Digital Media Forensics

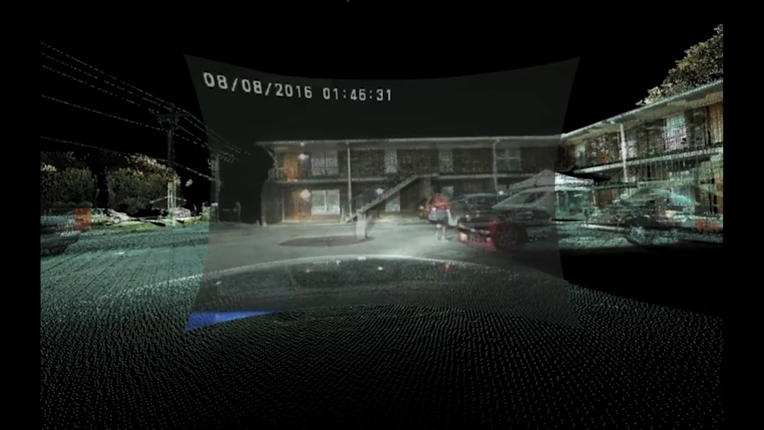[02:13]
We synchronized the video and the sound in all the provided footage and used video matching to generate a 3D model of the scene.
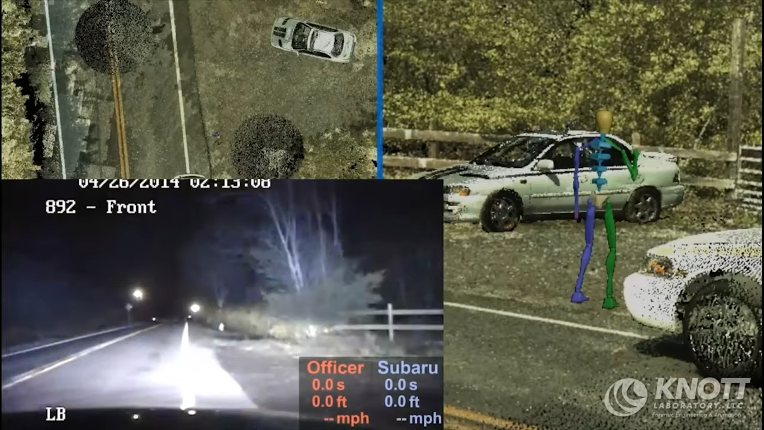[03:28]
we were able to determine the vehicle's speed during the incident, distance between the vehicles and the officers' movements during the incident.